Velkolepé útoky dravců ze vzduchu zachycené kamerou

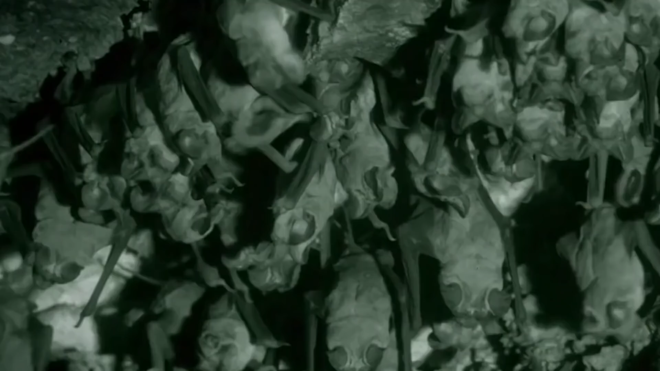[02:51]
Netopír rybožravý a netopír říční menší. Známější z nich je netopír rybožravý.